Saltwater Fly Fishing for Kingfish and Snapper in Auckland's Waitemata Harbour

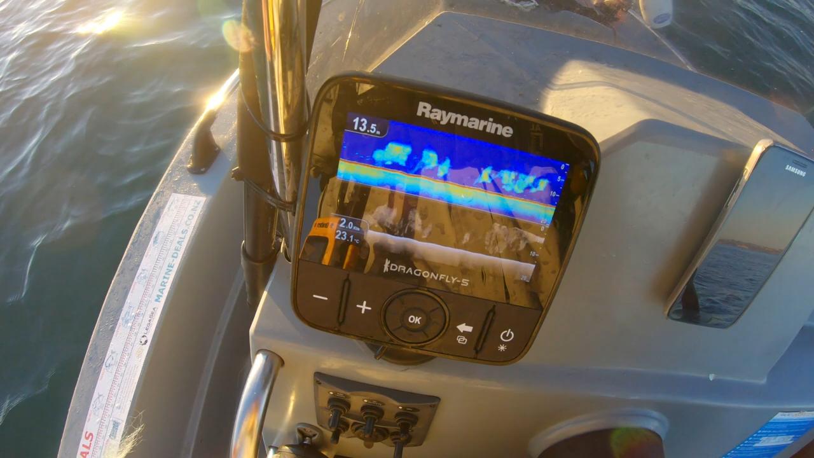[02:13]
That's all and shall be stacked up here. Cool.
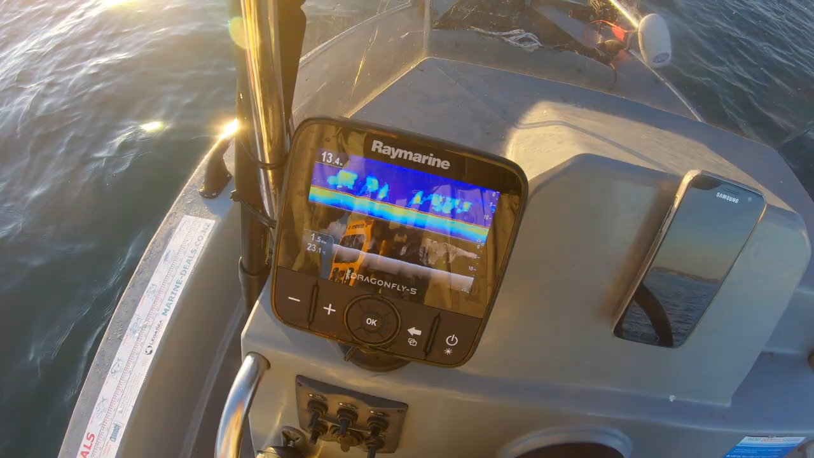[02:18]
That should be nice. Okay, let's see what we can do. Well, the tins are still around. I haven't really seen any surface activity. I've had a bunch of random casts and nothing.
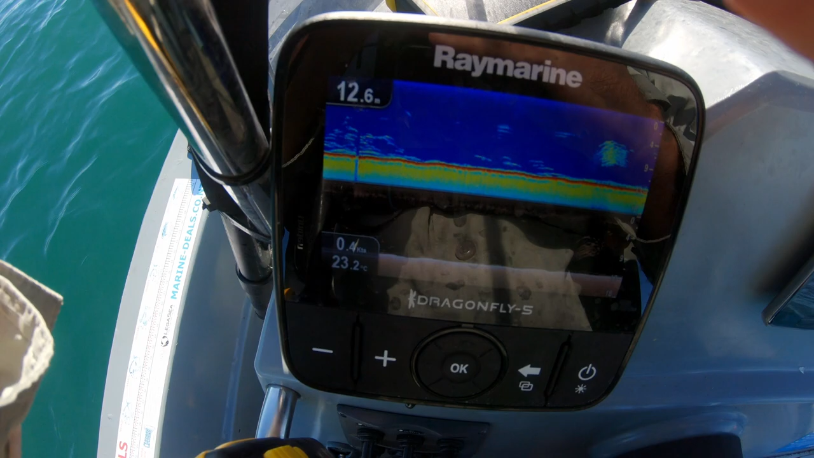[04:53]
On screen: water 23.2°C
All right well there's a bit more on the sounder going on on the sounder here. And the birds are diving for a variety of things here. So I'm hoping a bit of luck here.